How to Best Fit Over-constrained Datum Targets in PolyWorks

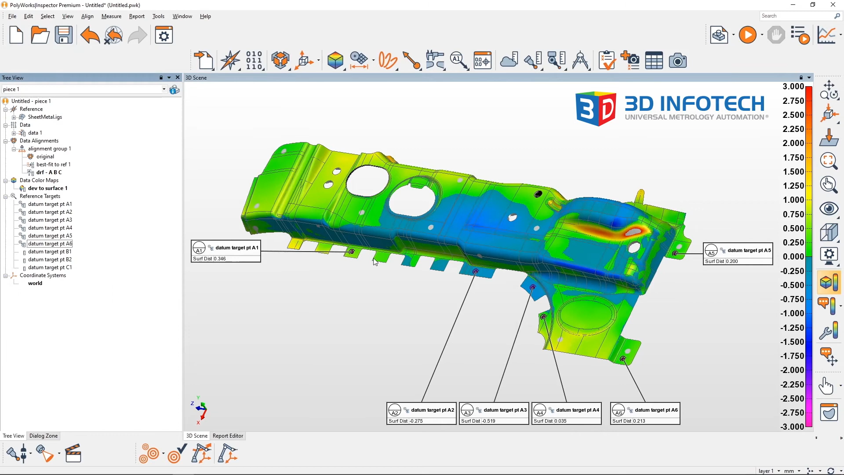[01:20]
I'll click Apply and click OK. You'll see the color map has changed and my deviation for these datum targets has also changed. My datum A targets are more balanced since some are negative and some are positive.